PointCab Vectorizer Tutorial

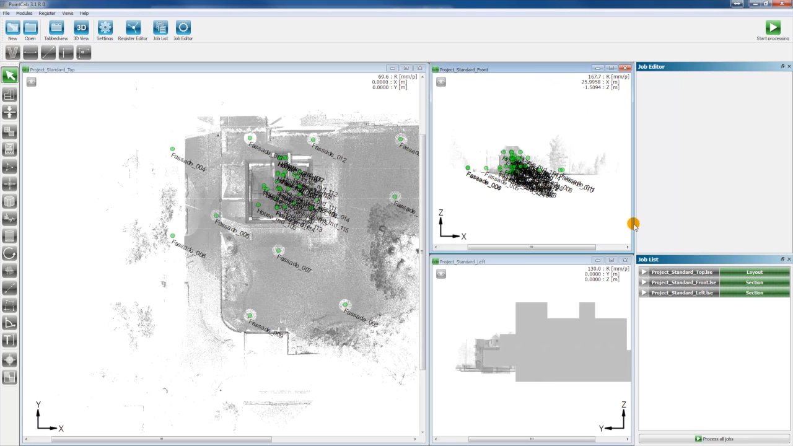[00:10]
You open a pointcap project and select a layout at first. Thus, you activate the layout tool and select a layout in the front view.
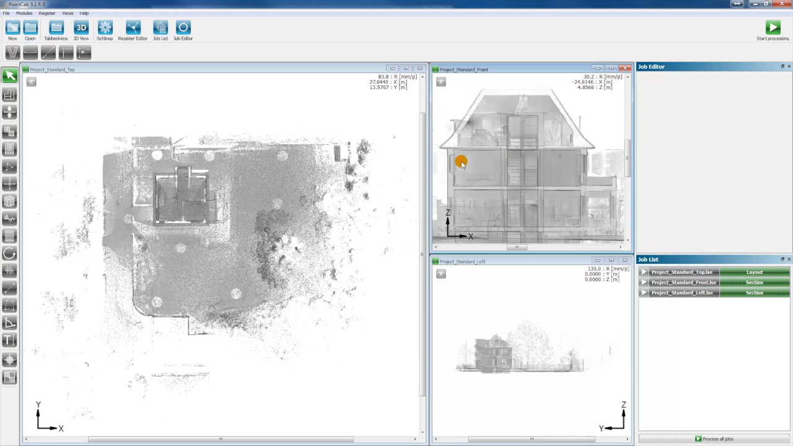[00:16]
You select the area just under the ceiling. If you want to create a floor plan or a reflected ceiling plan, you should select a different area.
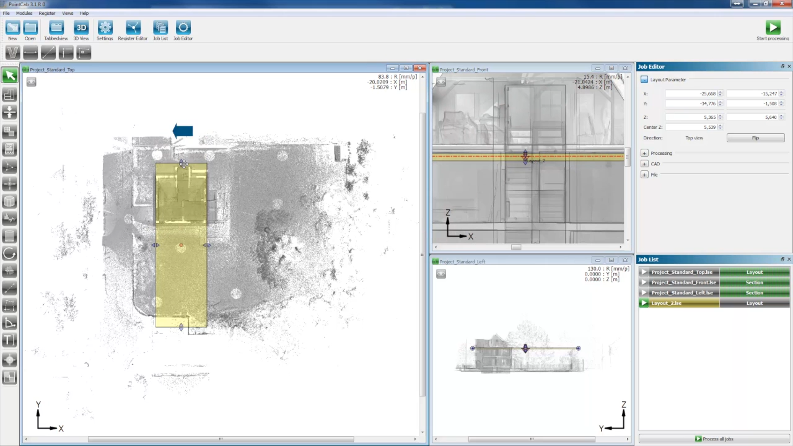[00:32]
Then, you process the layout.
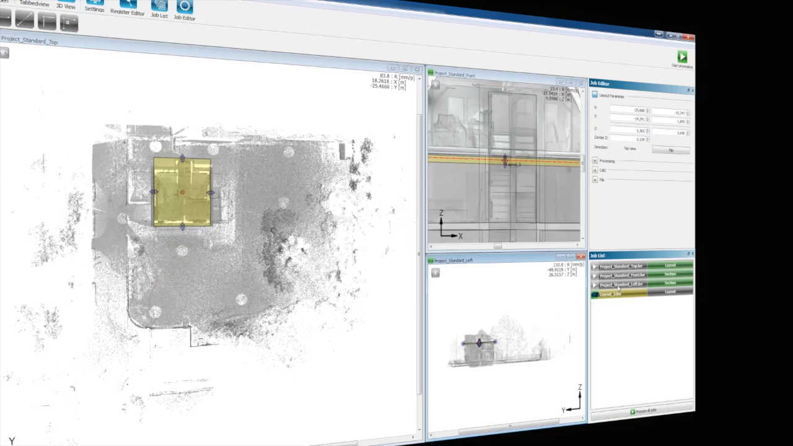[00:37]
You can open the layout now.